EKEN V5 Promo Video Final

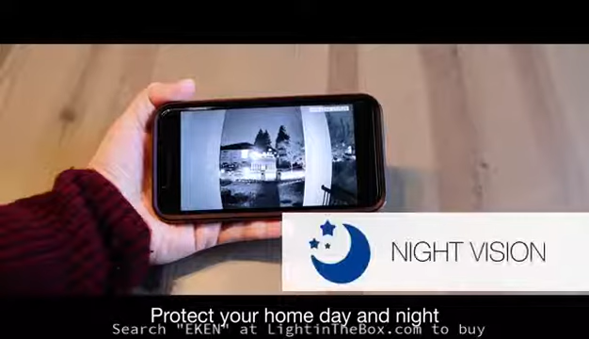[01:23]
Protect your home day and night with infrared night vision.